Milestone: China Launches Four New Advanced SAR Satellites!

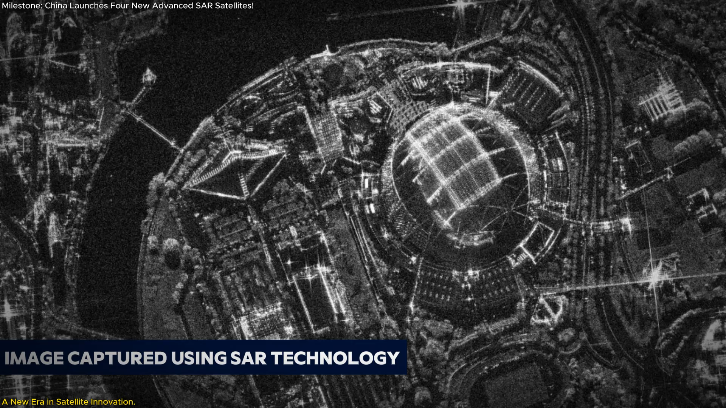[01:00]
This means it can deliver high-resolution images under any weather condition, day or night. It's a revolutionary step forward in Earth observation.